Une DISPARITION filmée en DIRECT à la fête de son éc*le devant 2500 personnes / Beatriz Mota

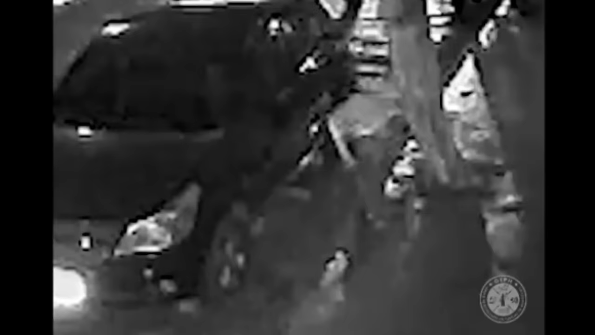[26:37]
ils publient des extraits d'images de vidéosurveillance captées le soir du drame et situées aux alentours de l'école.
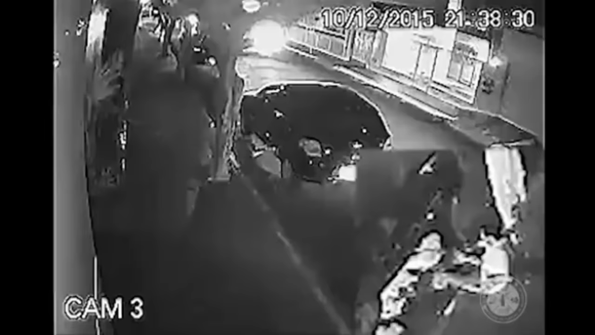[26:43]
Sur ces images, on peut voir un homme marcher autour de l'école. Sa description semble correspondre à celle du portrait robot. Même apparence, même taille, même corpulence, même teint. Mais les images sont de piètre qualité. Il est difficile de distinguer son visage.
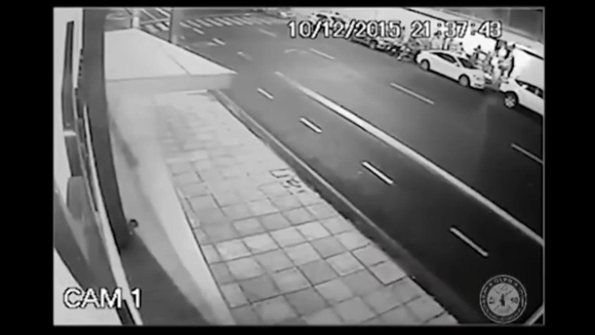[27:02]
Donc, sur les premières images, il longe d'abord l'école, puis on le voit entrer dans l'école. Et c'est seulement une vingtaine de minutes avant que Béatrice ne soit vue pour la dernière fois. Les enquêteurs fournissent également d'autres images de lui. Elles ont été prises dans l'école, tout à fait par hasard, par des invités.